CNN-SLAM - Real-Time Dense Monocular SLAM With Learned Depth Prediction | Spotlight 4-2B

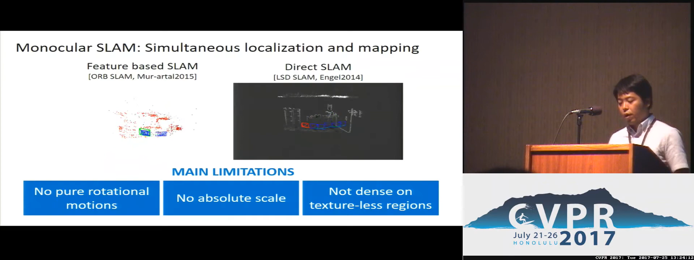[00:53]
Also, the depth on texture region is basically missing. This paper addresses such a principal limitation in modular structures.
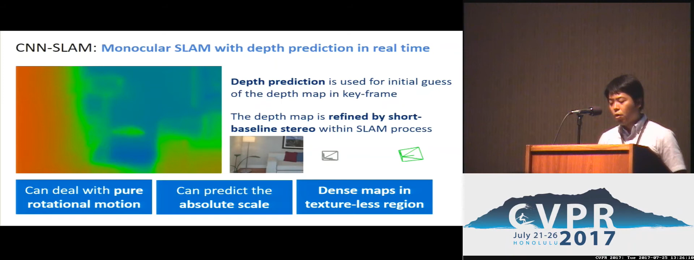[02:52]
also can place the absolute scale together. Moreover, CNN SLAM can reconstruct dense depth in texture region to hold predicted depth information in texture region. So now, we show the result of whole pipeline. The depth map in key frame is initialized by depth prediction, then it's refined within the SRAM process.
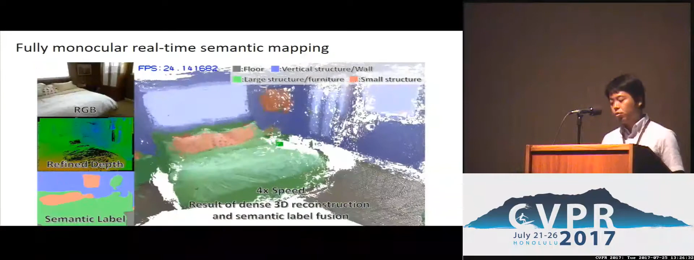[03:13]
In addition to the depth estimation, we also estimate the semantic level in each key frame, and the depth and semantic level are filled together into the global model.